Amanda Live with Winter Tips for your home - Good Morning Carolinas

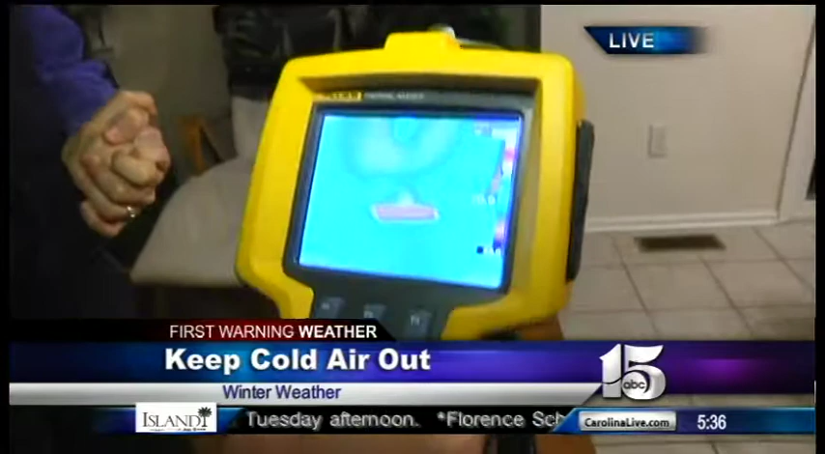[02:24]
Coming out of the floor register, and it's distributing the heat up the wall, and you can see in red and yellow how high it's rising. That's a good thing, that heat's coming out. Yes. And it's rising. We like that.